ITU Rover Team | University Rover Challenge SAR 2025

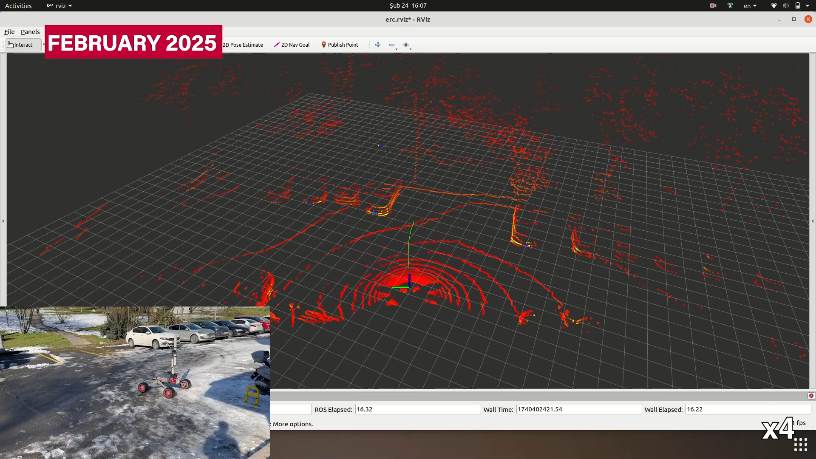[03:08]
A radar sensor is used for creating point collect data of the environment and the cost map is created with this data for obstacle evidence and the depth camera is used for search algorithms.